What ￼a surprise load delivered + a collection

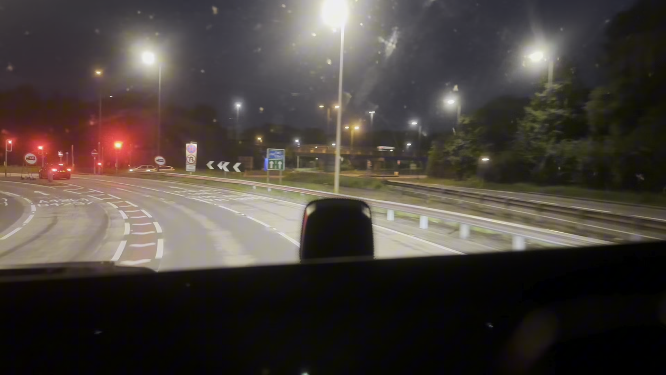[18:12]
Just, just, just going off the A4, 49, picking up, picking up the M4, heading to Cardiff.
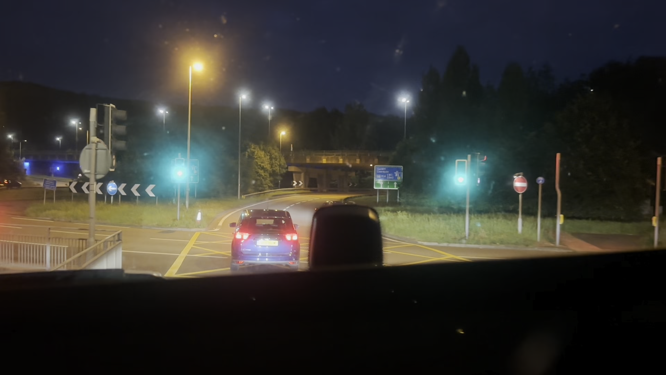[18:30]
So, just going to go around, and then pick up the M4. The Celtic Manor Resort is just right at the top, where you see the ICC Wales sign on my right.
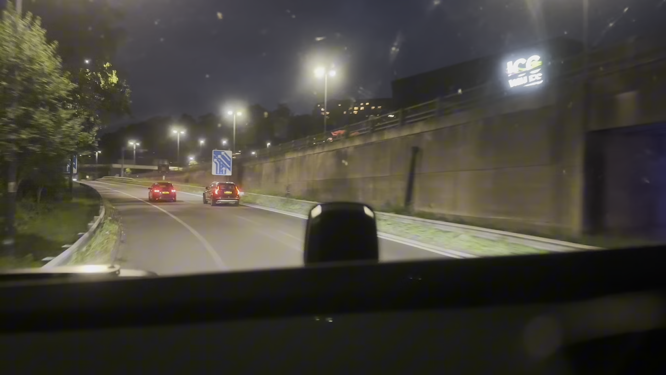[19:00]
So, yeah, so if we had gone through the other, the other route, if we had taken the M5 straight on and then come and pick up the M4, we would have just come up, come out and joined the M4 there. But, apparently, we took the A50, which wasn't all that bad.
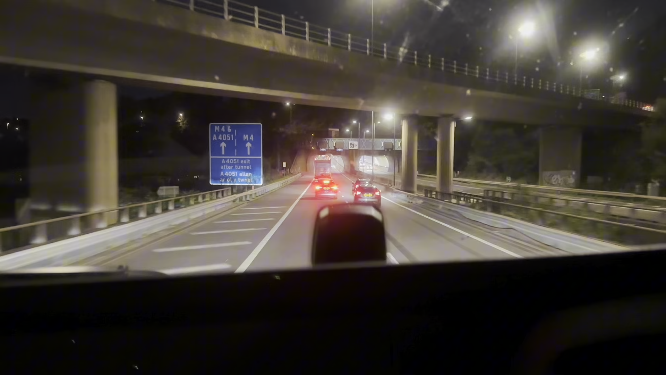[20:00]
There's one on the left and one on the right. One northbound and another one southbound.
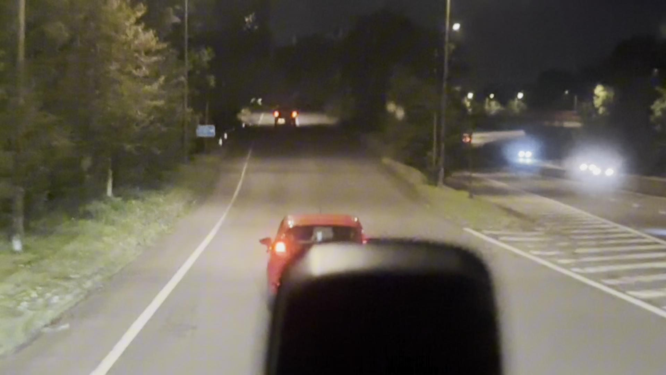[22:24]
Picking up one of these side routes that's going to take us straight to our delivery point. We'll be right back.
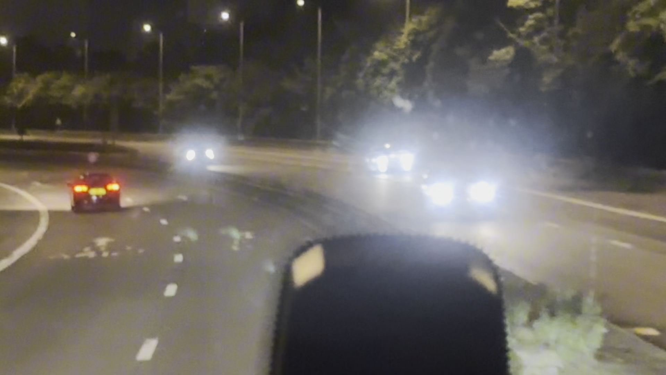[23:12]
This is the A4232. Let's see where they get there. Okay, near the gatehouse.
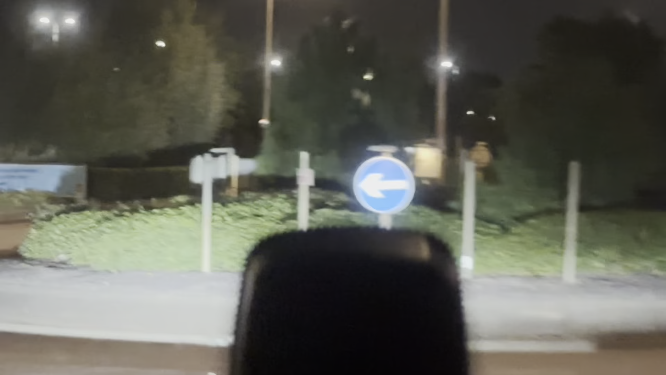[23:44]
Right, YouTube family, we are just arriving at Aldi.
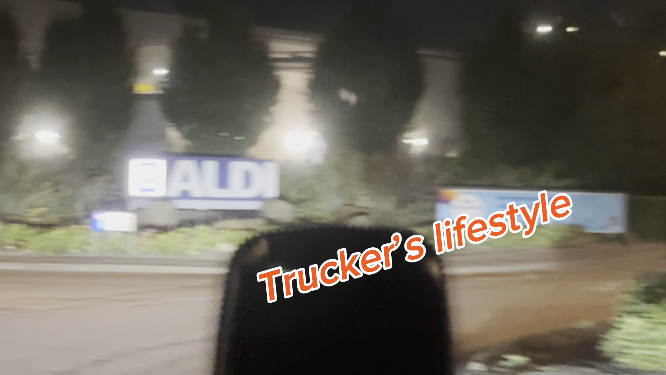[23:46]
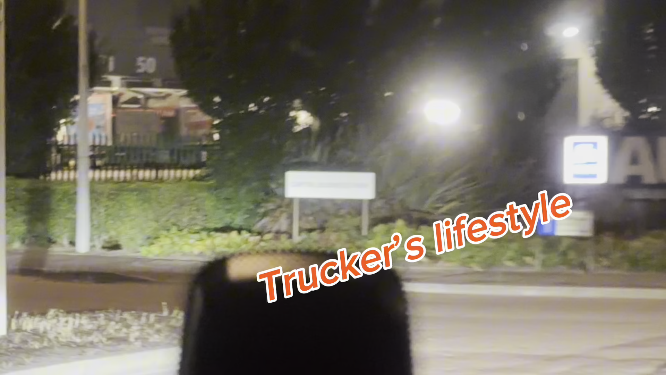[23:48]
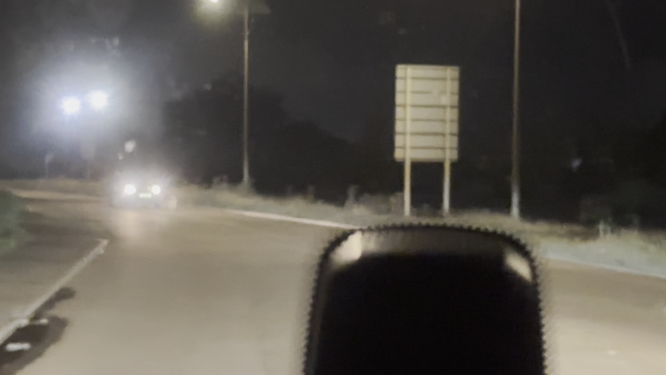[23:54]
So, just going to get to the gatehouse, get the clearance, and then see where to go and offload. So, the thing is we are here.
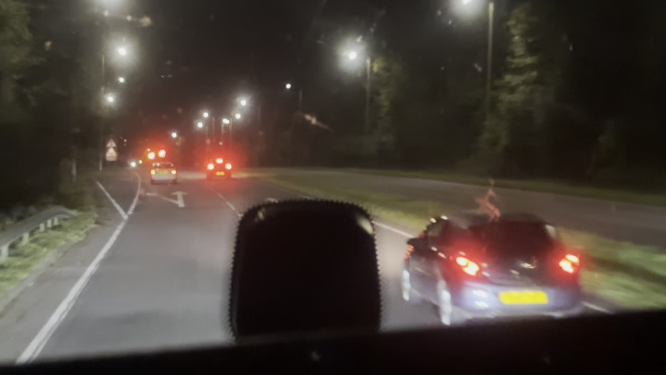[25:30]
Opa. Yeah, that's seven minutes to the pickup point. Hopefully we don't get a queue there, because normally there is always a queue. Yeah, so far so good. Yesterday it was quiet. We were here last night, and it was quiet. Yeah. Right guys, we're just going to go through these roadworks.
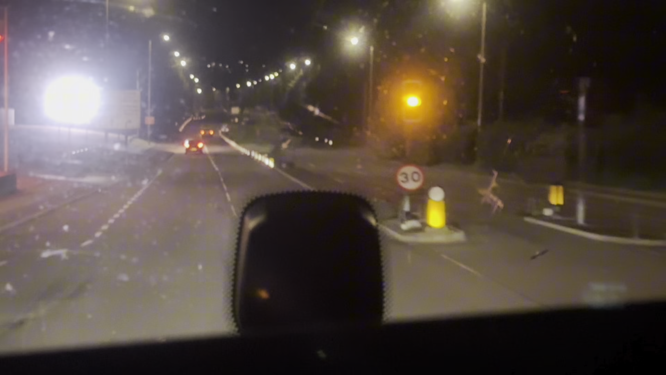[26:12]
So just making sure that we're right by the rules. Right, see you when we get to the gatehouse guys. Right guys, just arrived here,